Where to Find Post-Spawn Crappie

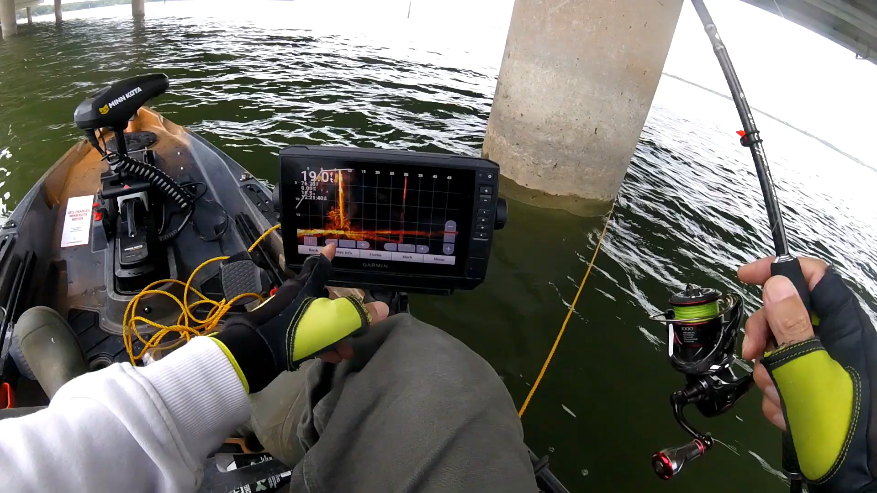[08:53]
My very, very first time in my life. Crappie trees. I don't know if you can see or not. There were over 100 around here. So they won't bite, and vertical chicken doesn't work, so I have to use casting, try to trigger them bite, and we'll see how it goes.
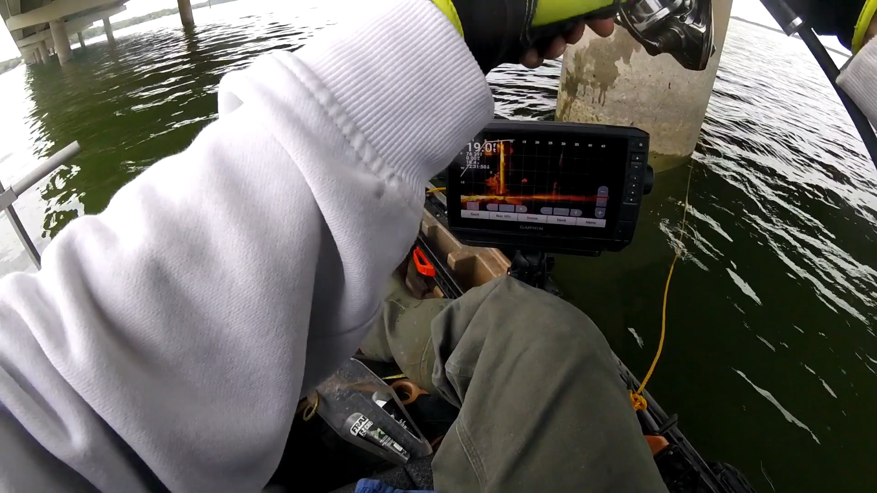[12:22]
It's not a keeper, but it's pretty close.
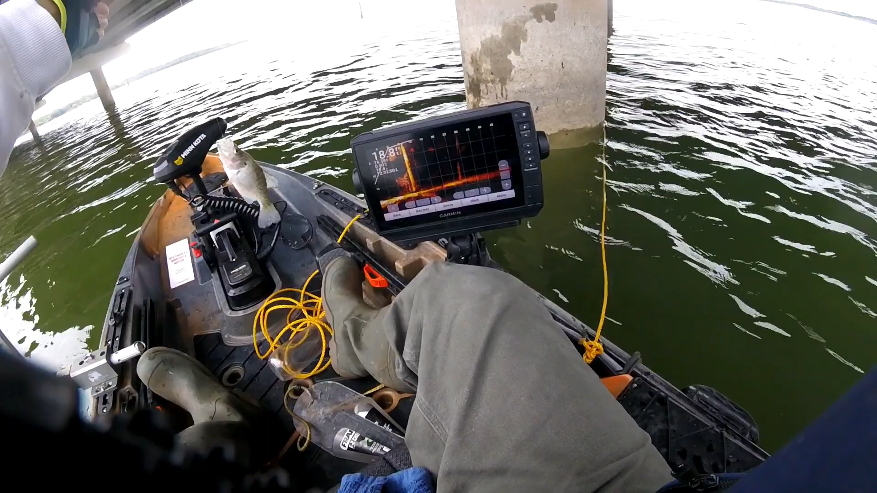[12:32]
But fun to catch. I don't mind if it's a keeper or not. Just fun to catch. Okay, let's go. Okay. I need to turn the camera off. It's too much footage. For fish. Another beautiful fish. Beautiful.